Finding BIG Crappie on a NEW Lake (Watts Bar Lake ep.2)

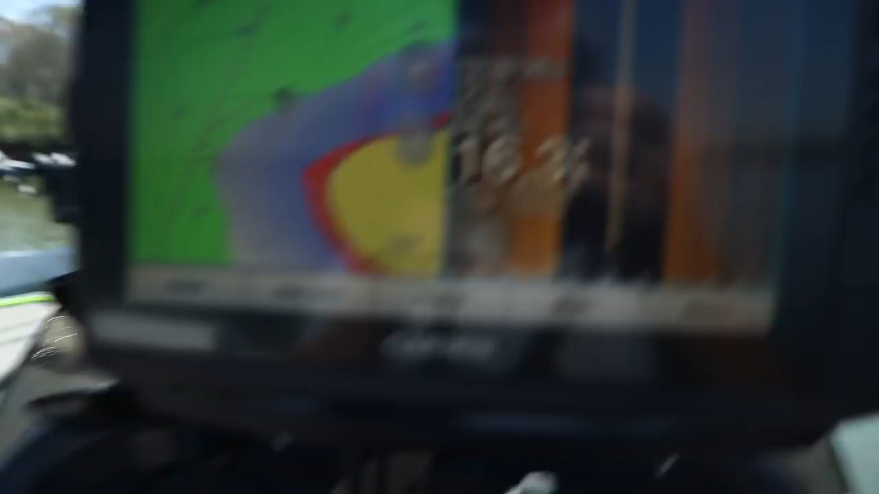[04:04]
I showed you guys yesterday how to highlight certain areas.
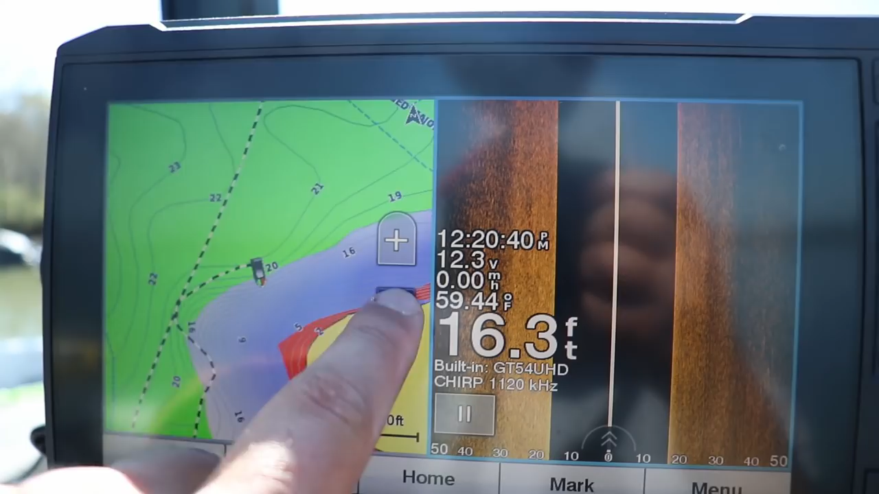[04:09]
On screen: depth 16.3 ft, water 59.44°F
Let's zoom out a little bit here. So I have the green highlighted area.
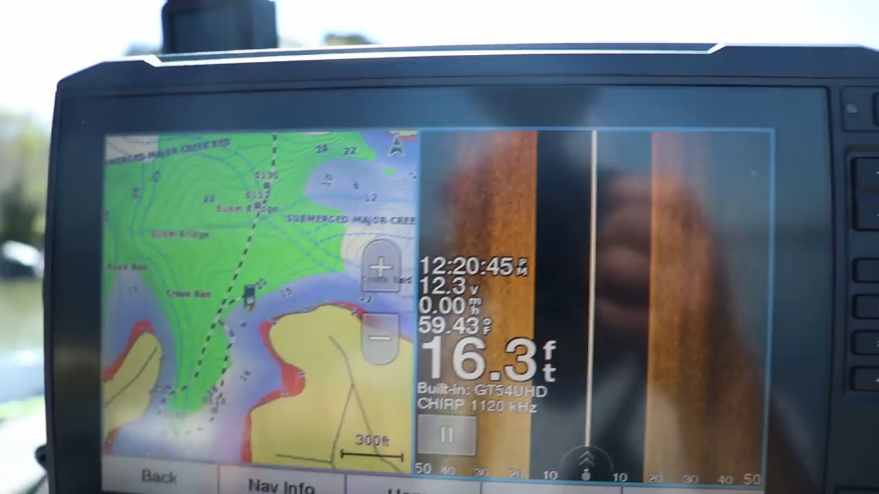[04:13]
On screen: depth 16.3 ft, water 59.43°F
That's about 15 to 25 feet of water highlighted. And I'm just going around.
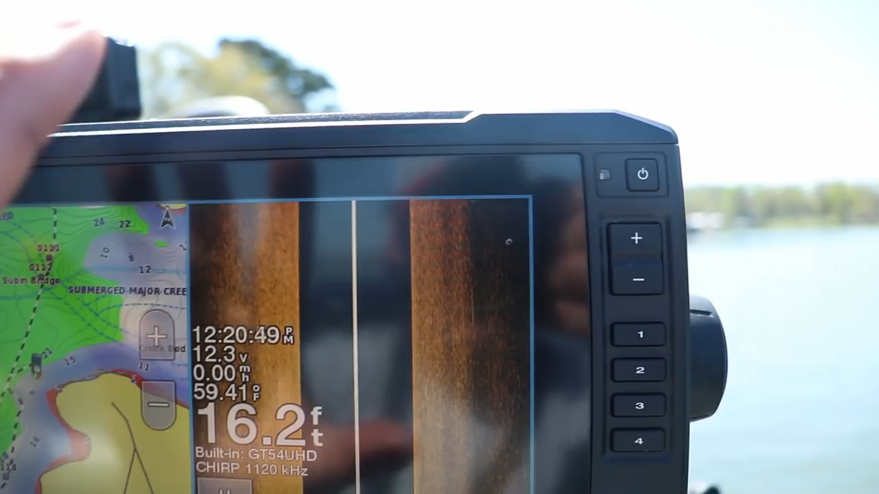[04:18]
On screen: depth 16.2 ft, water 59.41°F
They're on pieces of very small brush. Let's see if I can find any back here.
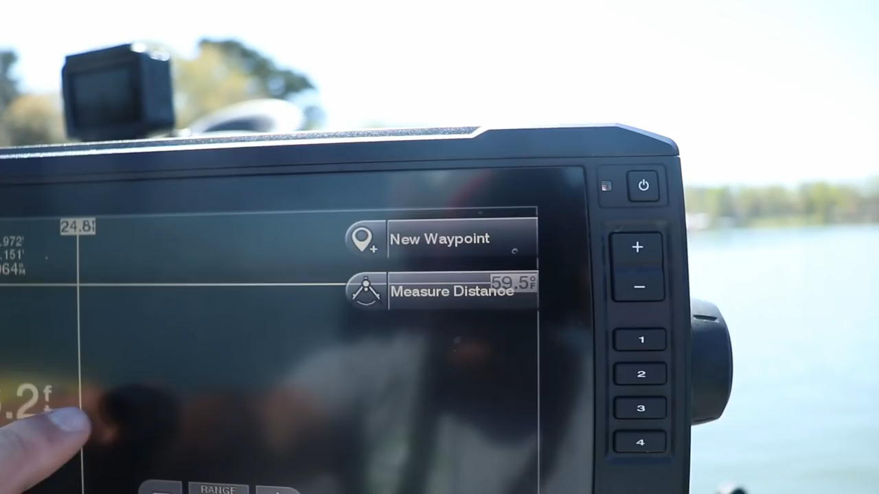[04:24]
I think I went over some.
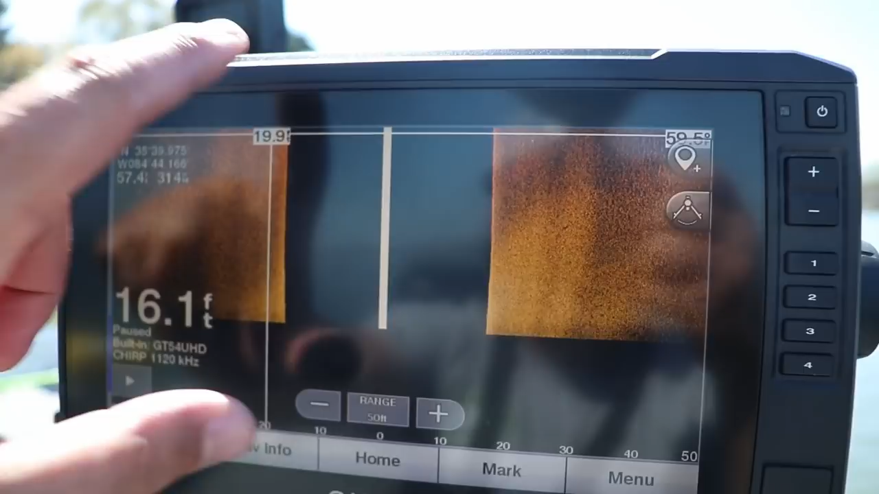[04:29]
On screen: depth 16.1 ft
Cool thing about modern electronics, you can scroll back as far as I can scroll back.
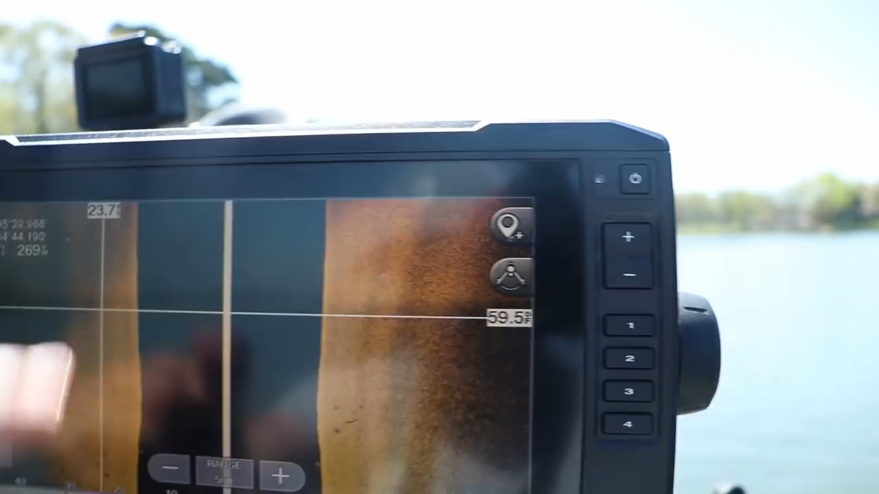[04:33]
Dang. Oh, there's some that I don't know if you, that might be hard to see.
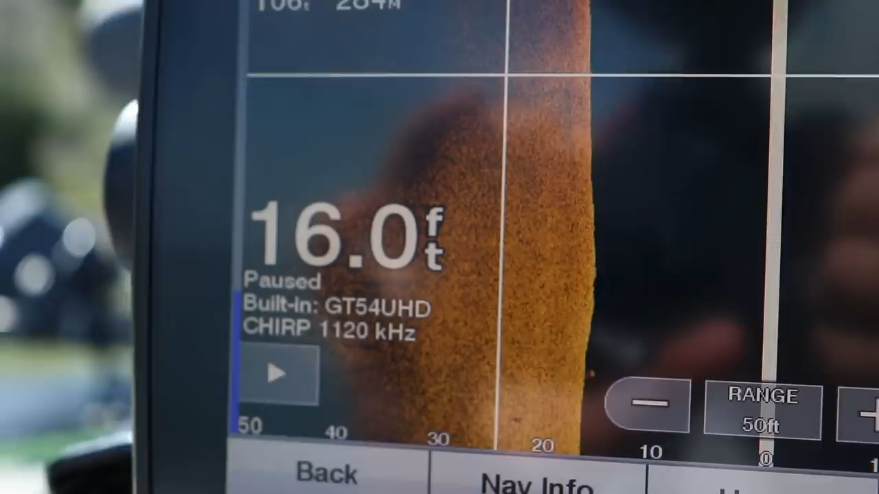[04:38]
On screen: depth 16.0 ft
There's a shadow right below the zero.
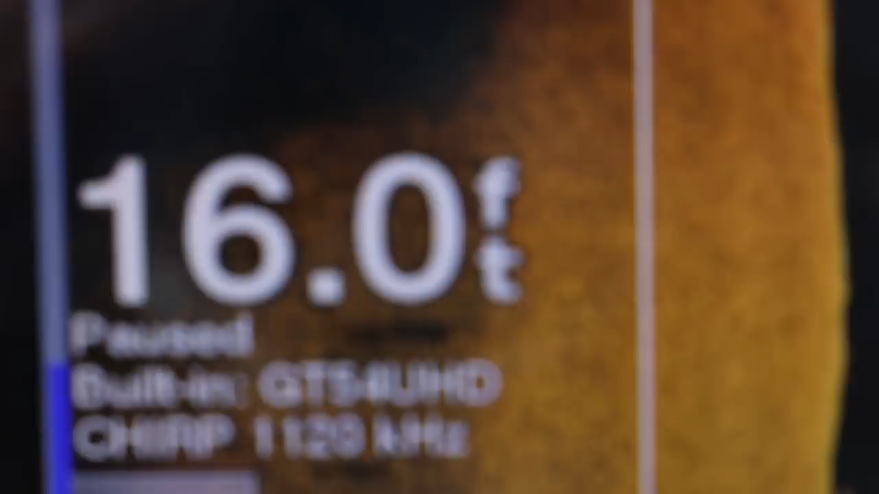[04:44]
I'm trying to get you guys in focus here. There's a small little line. That's too hard to see on the camera.
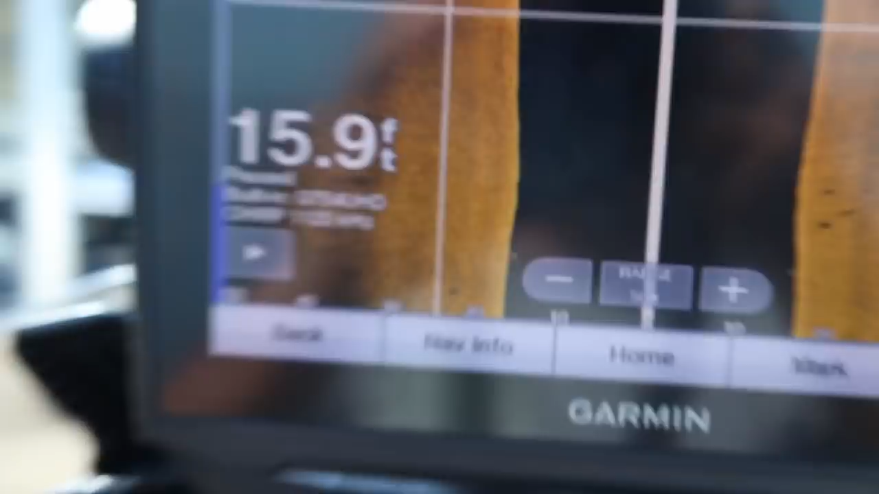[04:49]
On screen: depth 15.9 ft
But there's small pieces of brush everywhere. These big ones, there's only like two or three of them on these pieces of brush. There's not very many.